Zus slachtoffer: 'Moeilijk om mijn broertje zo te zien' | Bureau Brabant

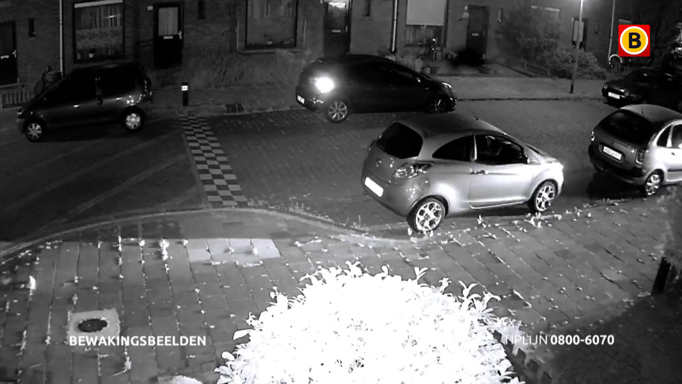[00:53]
Met het schijnsel van een motorscooter. Die komt vanuit de Permekenstraat aanrijden en rijdt er van Everdingenstraat in. De twee die hier oprijden stappen af en lopen dan richting de Jan van Skorrolstraat. En als je goed kijkt, zie je dat één van de twee de helm niet afzet.
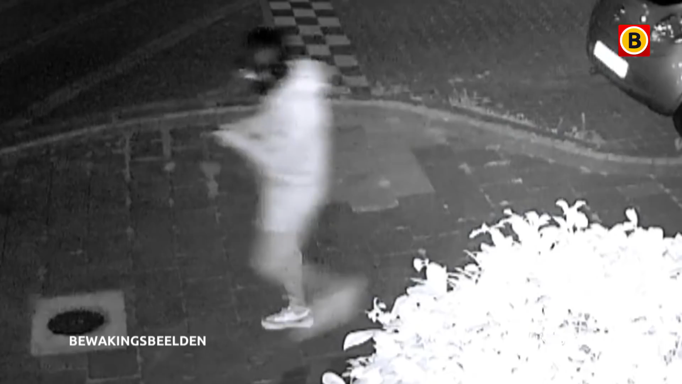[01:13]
We weten dus niet 100% zeker of dit een jongen is. Het zou ook een meisje kunnen zijn. Misschien zegt dat iemand iets. We gaan verder. Hier ziet u waar de twee daders nu zijn.
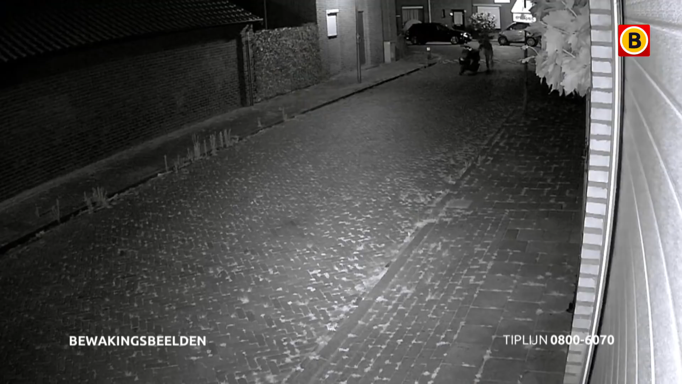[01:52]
Het is kennelijk vrij lastig om de zware motorscooter te verplaatsen. Het lukt dan toch om hem om te draaien en blijkbaar klaar te zetten. Dat gebeurt net achter de bladeren, jammer genoeg net buiten beeld dus. Dan loopt de jongen zonder helm richting de Moreelse Laan. Hij draagt dan iets in zijn handen. Even later zien we het schijnsel van de scooter die gestart wordt. Hij of zij gaat klaarstaan. En dader 2 komt als een speer aanrennen, springt achterop en weg zijn ze.